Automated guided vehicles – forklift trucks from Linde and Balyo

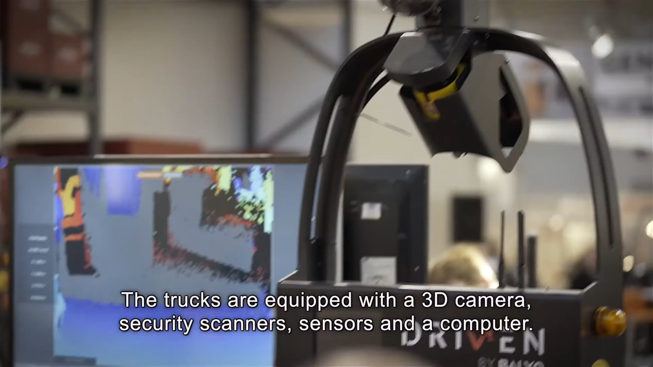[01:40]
The trucks are equipped with a 3D camera, security scanners, sensors and a host computer.
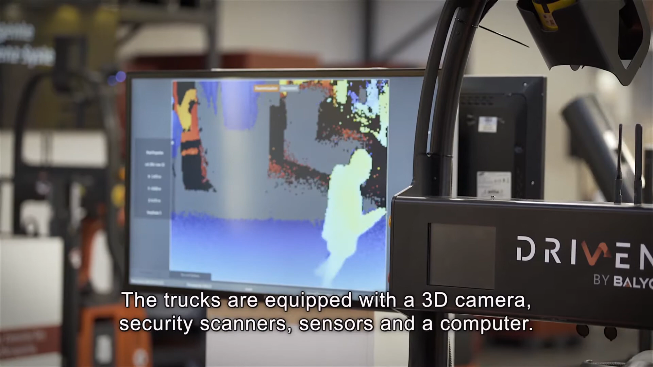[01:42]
The smart safety system allows a perfect cohabitation with operators.